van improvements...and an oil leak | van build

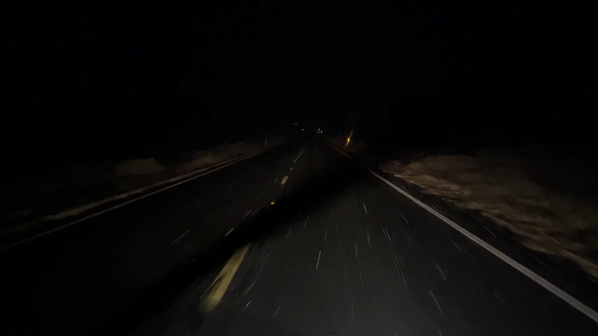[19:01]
I knew I was going to use it a lot, but I think I use it even more than what I thought I was going to be using it. It is really bright. I can't use it if there's cars coming towards me or people walking towards me or anything like that.